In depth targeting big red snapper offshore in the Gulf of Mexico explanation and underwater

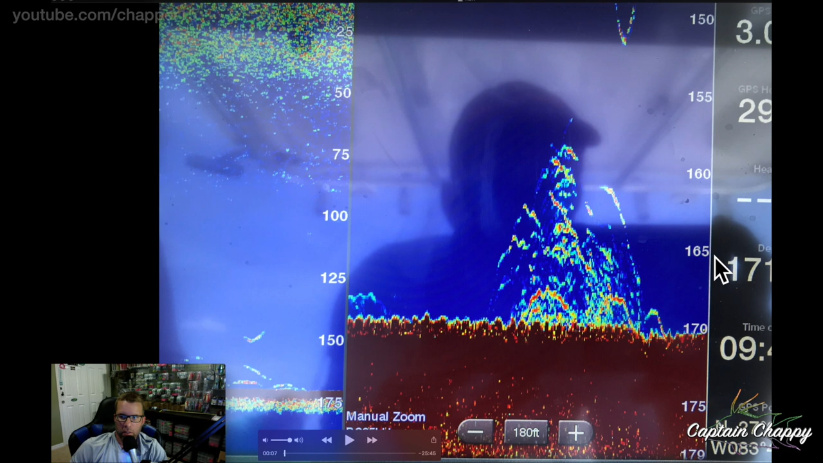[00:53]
When you get some of the scattered stuff that looks just small, you know, a lot of that will be bait. And I'm going to give a couple examples of both here. So this, like I said, 170 feet. It's a little ledge, ledgey bottom. There's some hard bottom. And so sending the camera down, you can kind of see the red snapper coming up in the water column.
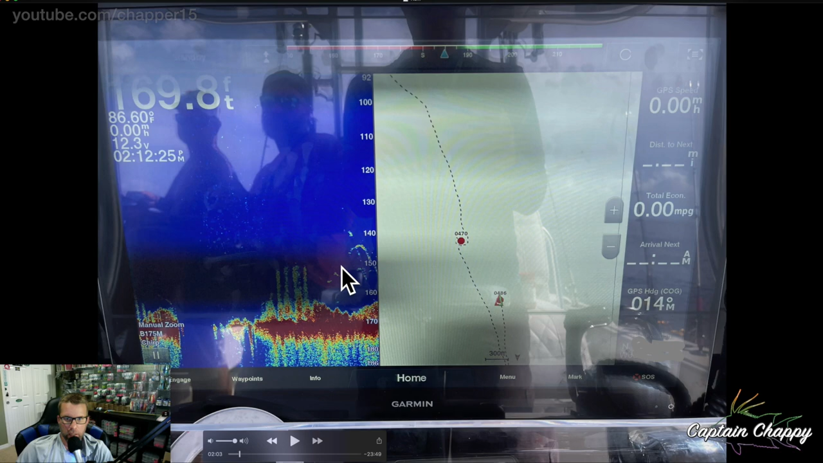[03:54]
On screen: depth 169.8 ft, water 86.60°F
So that, there's your red snapper, there's your bait.
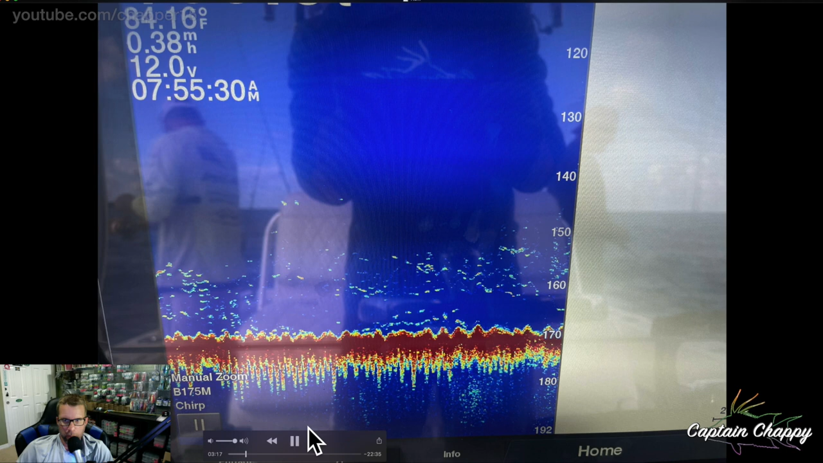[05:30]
And this one I could tell wasn't as red snappery, but I typically get big red snapper. It doesn't have quite the big red returns that the red snapper will give. And so I was still curious. I'm like, all right, let's sit down the camera. We got a couple real big fish, but then we started getting kind of just, you know, chewed off. Our baits would fall off the hooks with just little bites. And I was like, I think I'm pretty sure I know what that means.
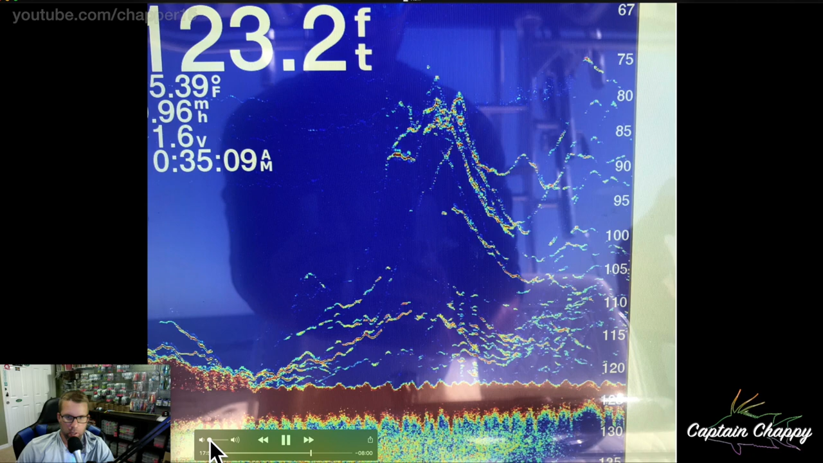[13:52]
On screen: depth 123.2 ft
You get those, you know, a little more solid shows, um, over the hard bottom. These fish are coming up in the water column. So I'm using a baby hog ball, a little eight ounce one. Um, and I'm dropping, dropping, and it only gets about 20 feet below the boat. And then next thing I know, it is screaming towards the bottom.